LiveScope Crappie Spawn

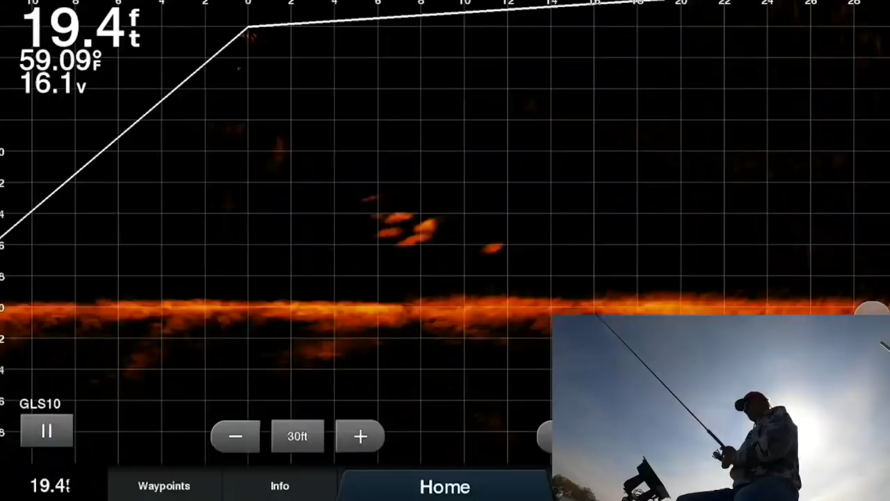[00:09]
On screen: depth 19.4 ft, water 59.09°F
things change there it is right there that didn't take one to fall good good solid eater
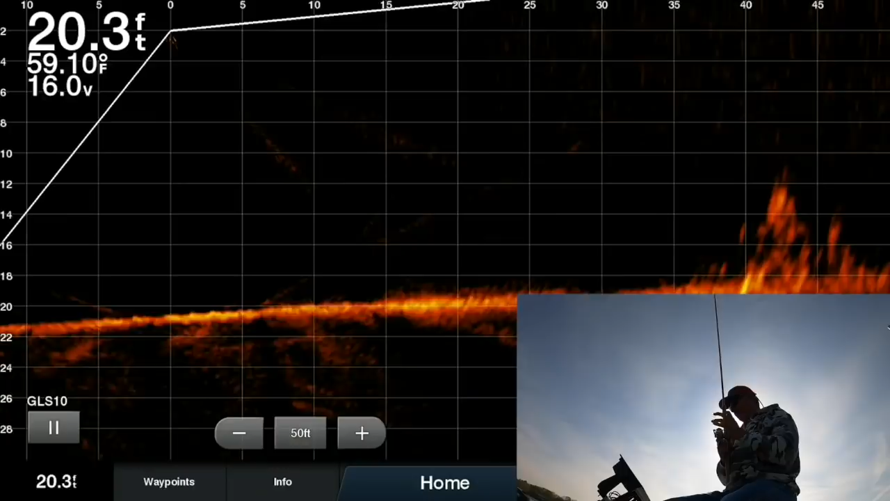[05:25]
On screen: depth 20.3 ft, water 59.10°F
there folks at 40 feet so we're going to come in slow at it now the visibility of this water
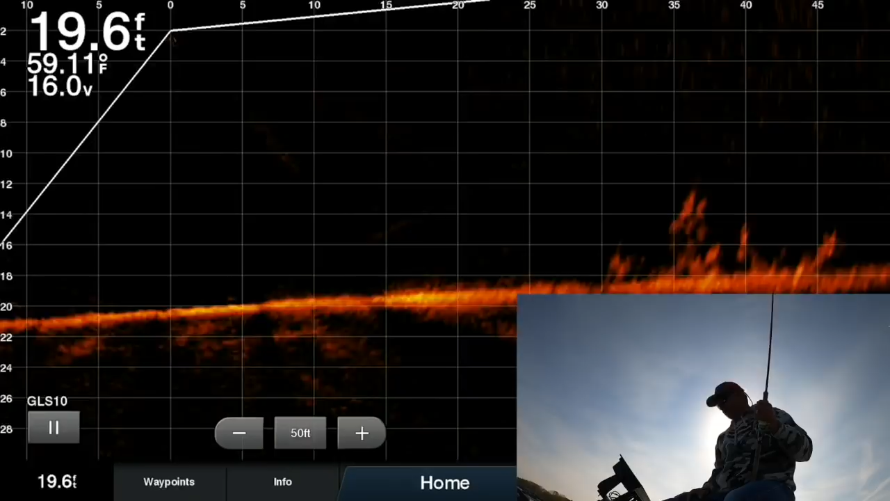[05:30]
On screen: depth 19.6 ft, water 59.11°F
is extremely clear it's deep i mean we're looking at probably nine feet of so i'm definitely going to stay back on this pile and pitch this hair
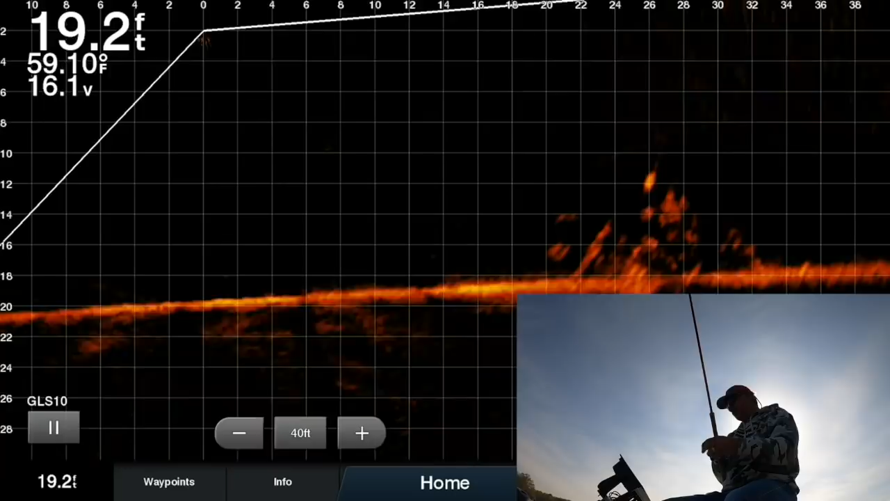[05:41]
On screen: depth 19.2 ft, water 59.10°F
jig to them and again i started 20 feet i adjust right there
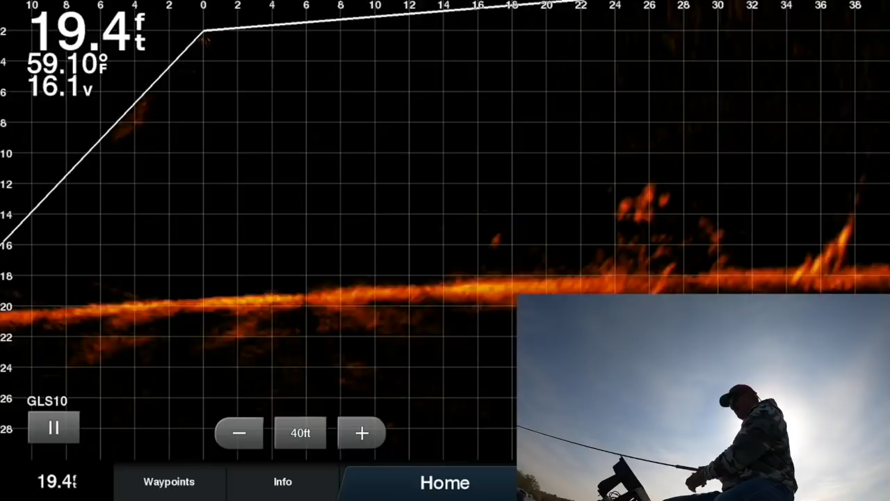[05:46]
On screen: depth 19.4 ft, water 59.10°F
and then you're going to start seeing my jig come in there it is right there and
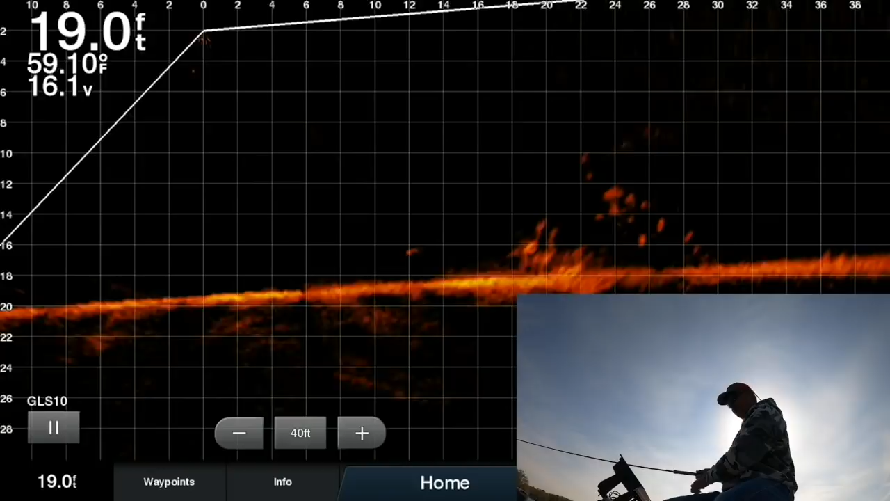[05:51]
On screen: depth 19.0 ft, water 59.10°F
we'll see if we get some action with that there it is right there good fish
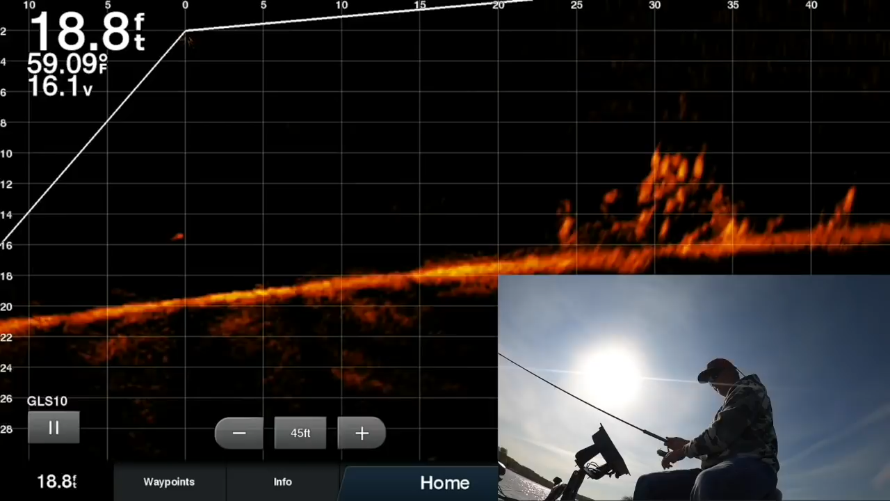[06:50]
On screen: depth 18.8 ft, water 59.09°F
there it is i see it coming in right there there it is good fighter too
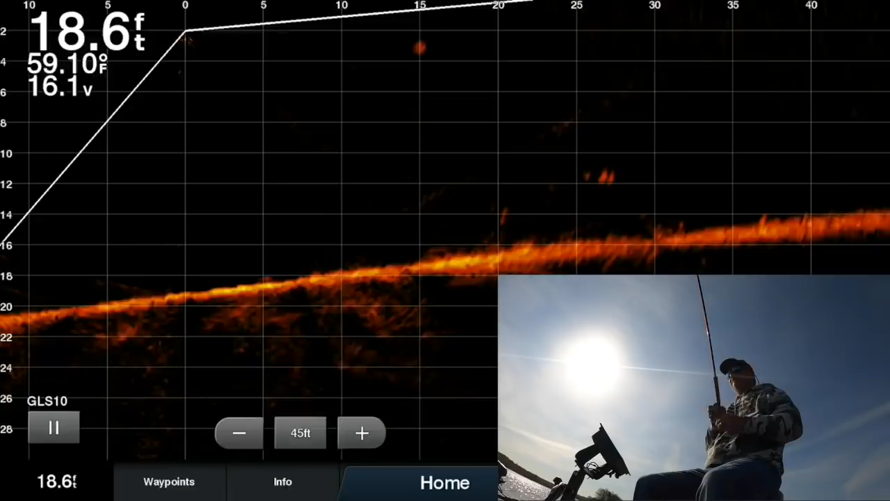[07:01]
On screen: depth 18.6 ft
yeah this is a good fish this is about almost a 14.
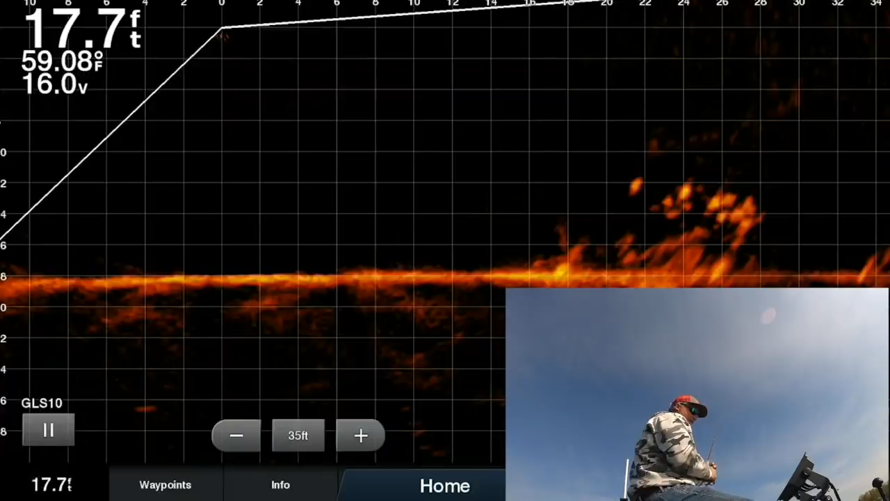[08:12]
On screen: depth 17.7 ft, water 59.08°F
see that guy moving up there boom barely
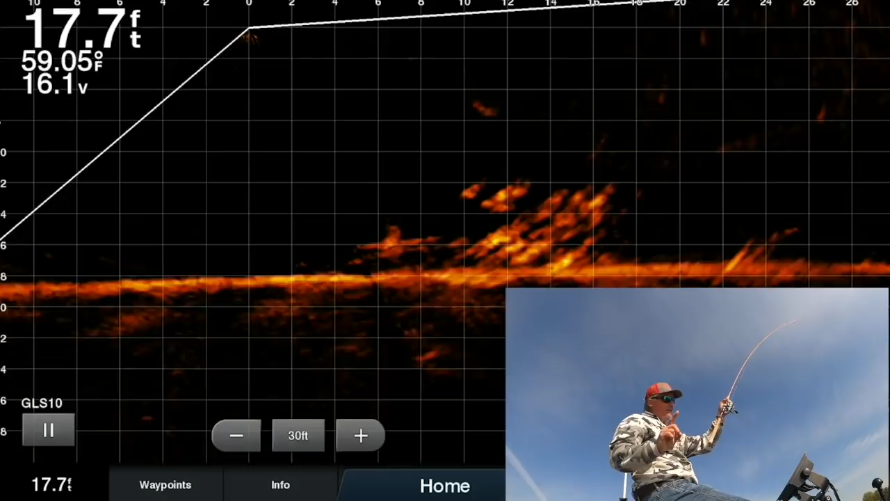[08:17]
On screen: depth 17.7 ft, water 59.05°F
touched it he barely touched it and i'm gonna tell you how that happened how i got that i mean
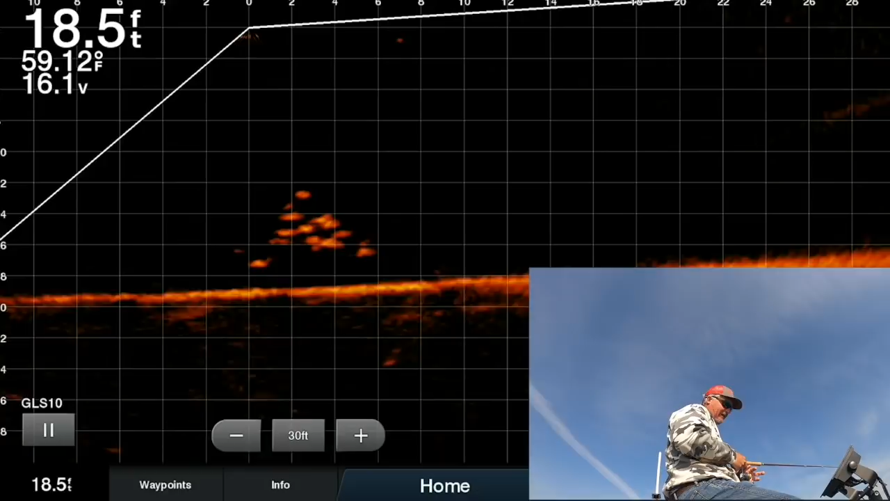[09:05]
On screen: depth 18.5 ft
right now see this is all the fish that were on that pile and they're moving under the trolley motor right now
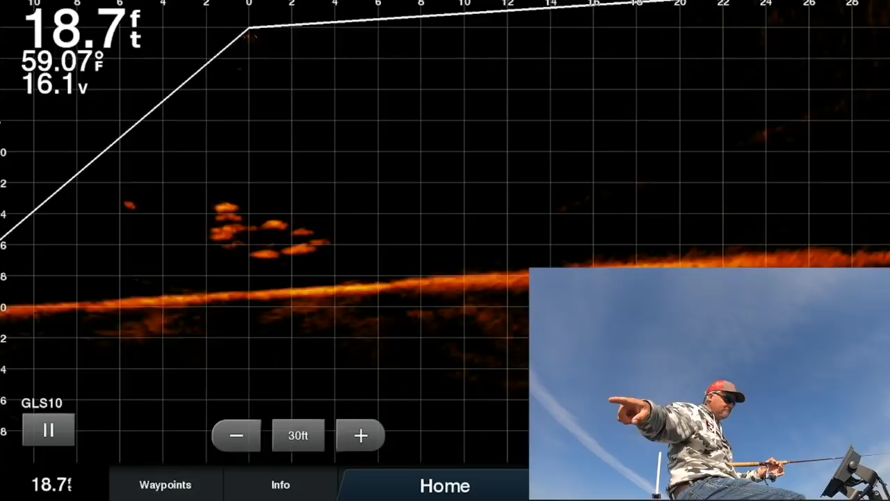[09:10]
On screen: depth 18.7 ft, water 59.07°F
and they're moving i'm following them so i can actually hopefully we can get this on active captain here i can drop right in front of them because i spooked them and they're moving around
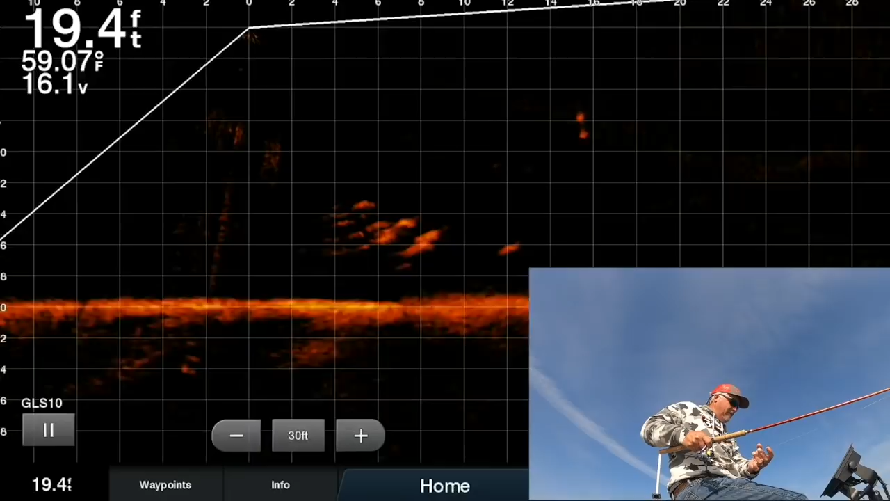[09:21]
On screen: depth 19.4 ft, water 59.07°F
really slow they're kind of a school you know it's kind of like a winter you know pattern okay so they're staying
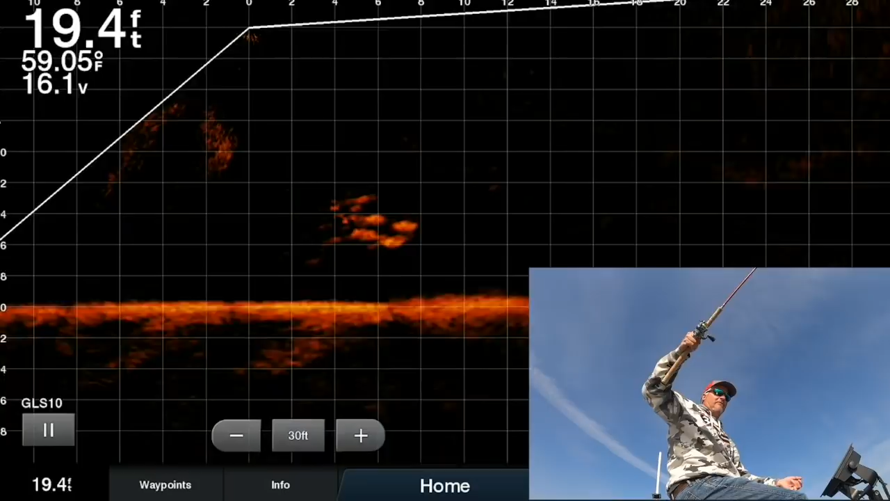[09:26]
On screen: depth 19.4 ft, water 59.05°F
closer to the boat so i'm going to drop a little closer now
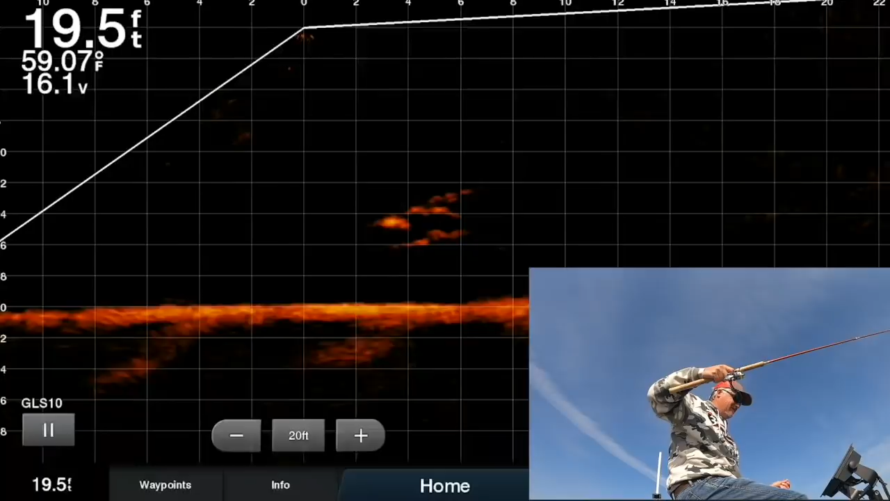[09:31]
On screen: depth 19.5 ft, water 59.07°F
those are all crappy now i just dropped into them right there you see it and you might get a bite even though they're a little spooked out a little bit